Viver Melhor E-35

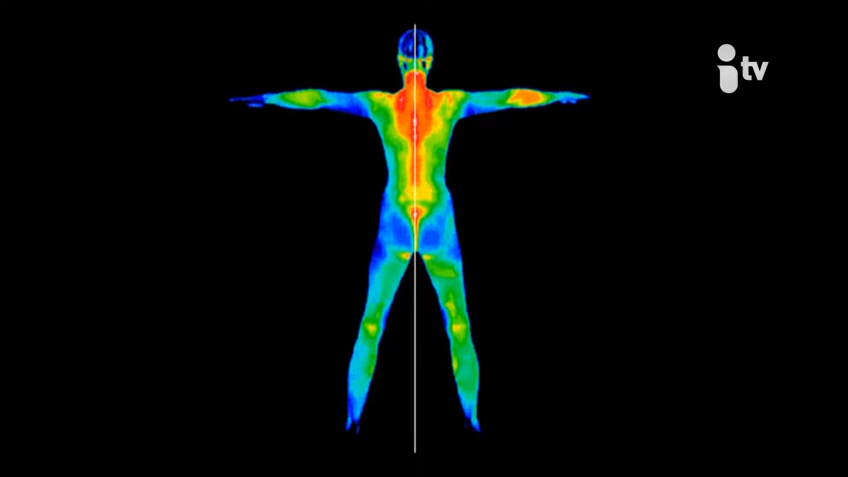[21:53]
Então, sendo uma dor crônica, ela tende a ficar com uma temperatura mais fria do que o normal.
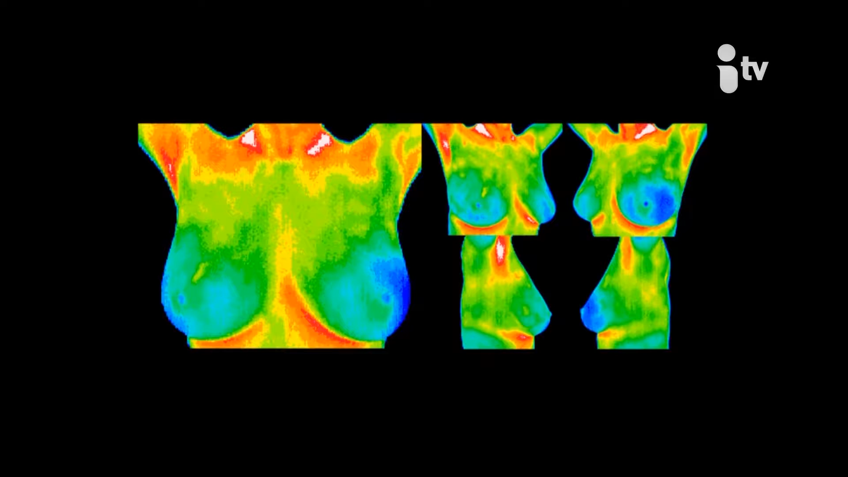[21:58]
Sendo uma dor aguda, uma lesão mais aguda, mais inflamada, ela fica com uma temperatura mais alta do que o normal.
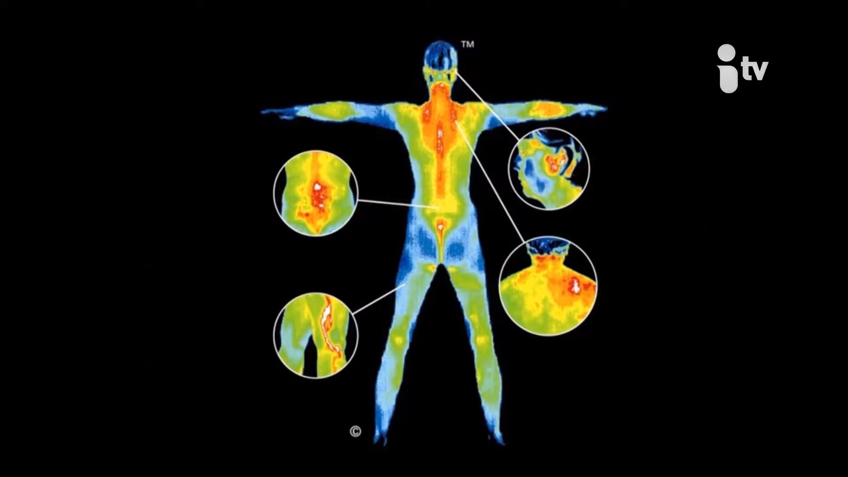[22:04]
E sendo assim, com sensores bem específicos, a gente detecta todas essas regiões com essas alterações de temperatura. E aí a gente consegue encontrar todas as lesões, até as que não apresentam sintomas ainda.
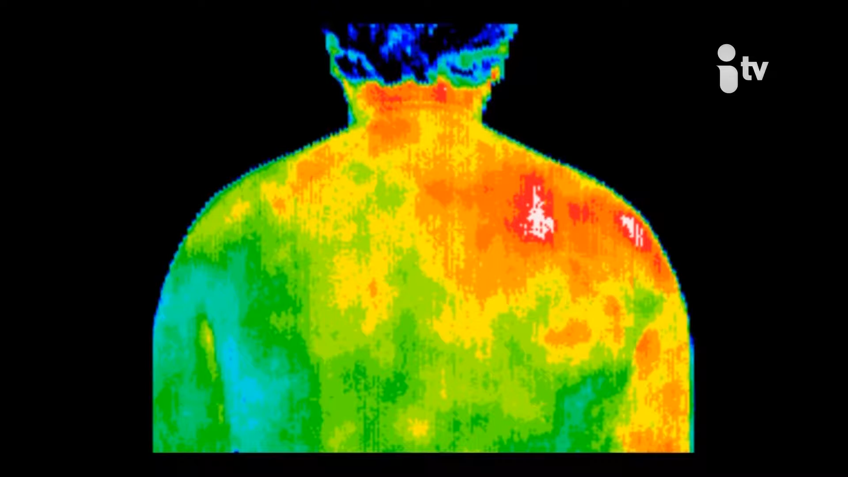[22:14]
E como que é feito o exame? O exame é feito com o paciente em posição de pé, em frente à câmera, em frente ao equipamento.
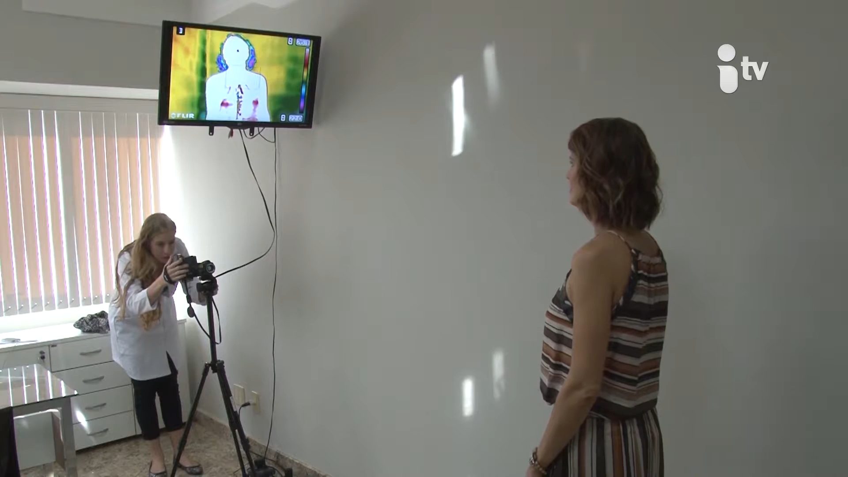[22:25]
E ele é feito através de uma filmagem de corpo inteiro. A gente começa fazendo uma filmagem da face e em várias posturas,
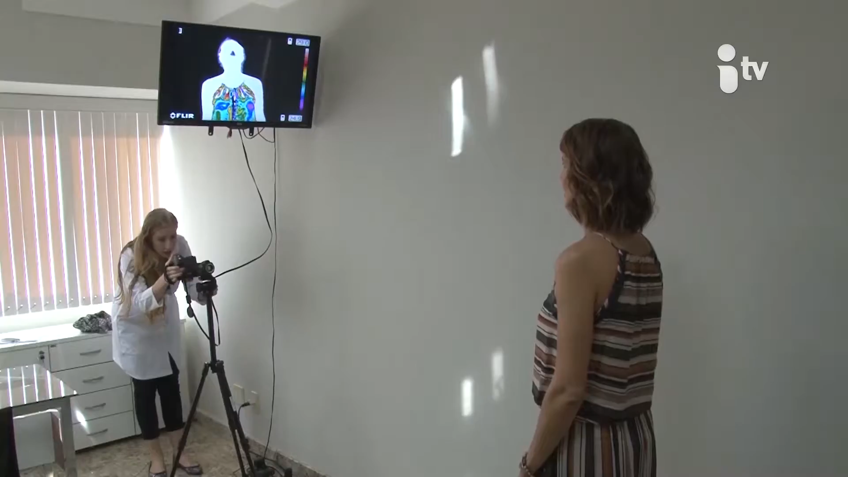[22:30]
em várias posições, a gente vai mapeando todo o corpo, avaliando todo o corpo até chegar aos pés.
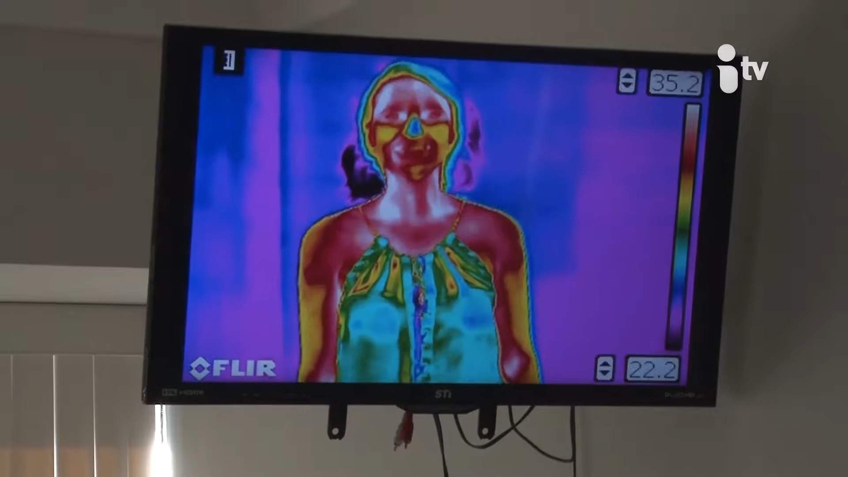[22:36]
Então, é um exame literalmente de corpo inteiro, através de uma filmagem. É legal, né? Imagina, você se vê todinha e ainda mais você vê muito mais além, né?
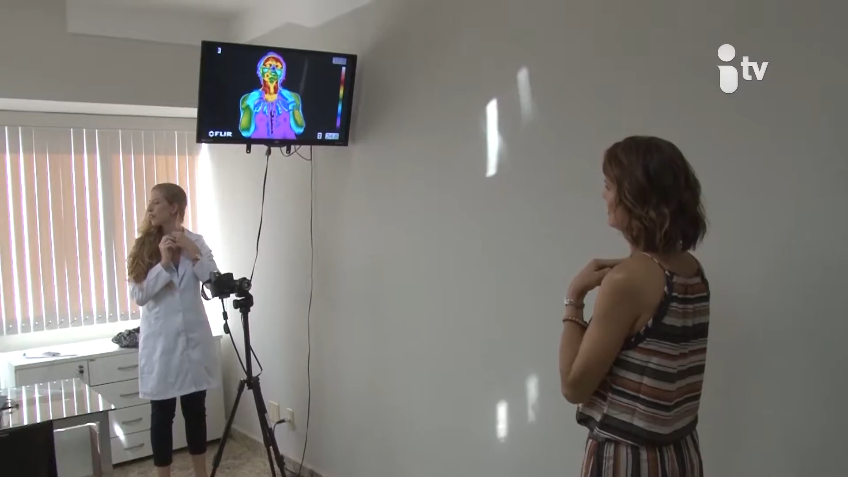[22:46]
Você acaba vendo aquilo que está incomodando. Tem alguma contraindicação?
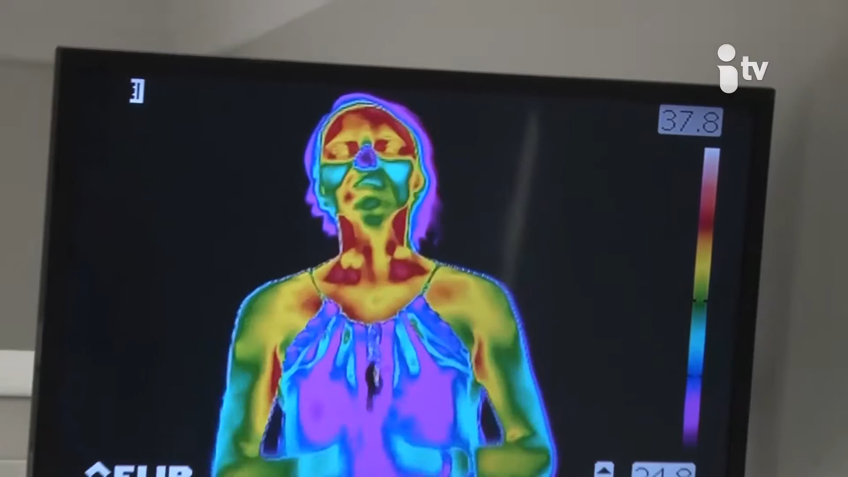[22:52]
Não, a termografia não tem nenhum tipo de contraindicação. Ela pode ser feita por idosos, gestantes, pacientes que possuem marca-passo, porque ela não tem emissão de nenhuma radiação, não tem confinamento.